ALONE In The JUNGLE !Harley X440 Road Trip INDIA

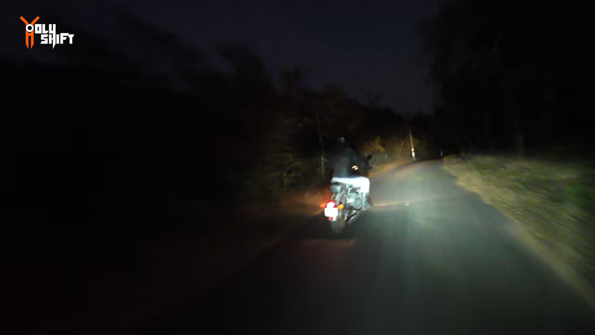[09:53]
Our section's over here with gravel. No road, only gravel at night. Standing up on the bike, it's crazy. Here you go.
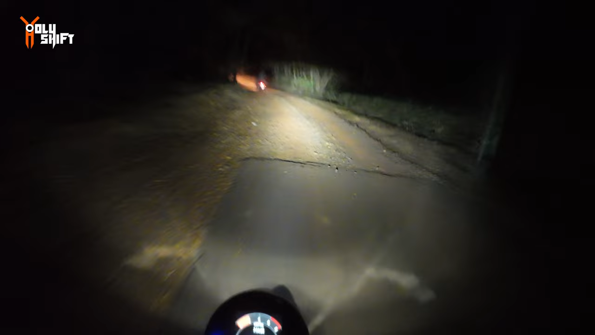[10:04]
And the bike chugs. Bike just chugged. Another patch of rocks. I'm standing up now. Hold the line. We stopped. We have to.
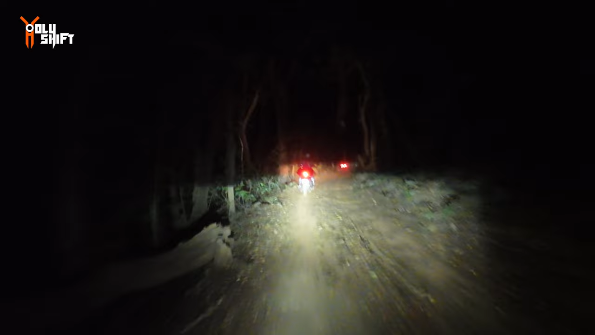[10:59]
We're literally in the woods at night. Oh, can you see anything around? I'll put my high beams on so everybody can. Got great lights. LEDs, and that's like daylight with the high beam on. This is not the intended purpose of this bike, but it's doing it anyway. It's like when Moshe takes his Iron 883 to the Himalayas,
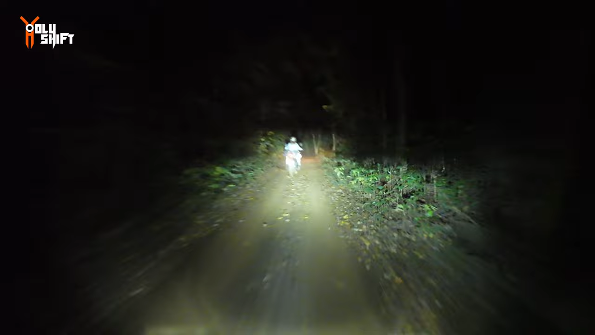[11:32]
the least expected territory for the bike. Yeah, downhill at a chug.